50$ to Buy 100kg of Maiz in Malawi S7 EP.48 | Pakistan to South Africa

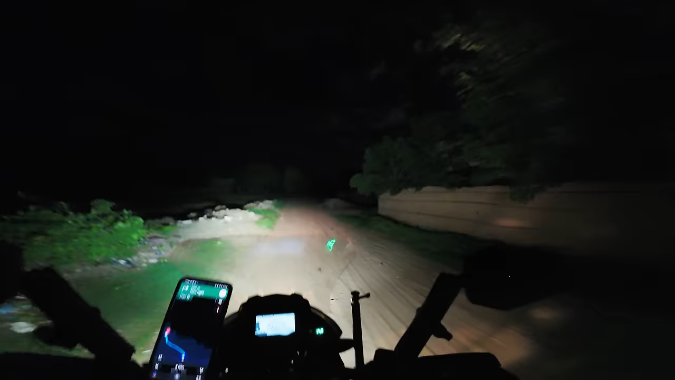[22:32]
लेकिन फुल ऑफ सैंड है, तो देखते हैं कि हम कैसे पहुंच पाते हैं. मुश्किल हो रही है. 600 मीटर, अब अल्लाह करे कि सही रास्ता हो.
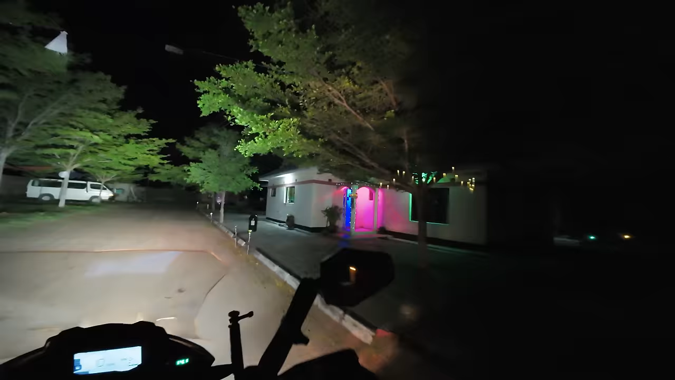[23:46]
हाँ, यही लग रही है रिसेप्शन. नीली और सुर्ख लाइटें लगाई हैं अगलों ने.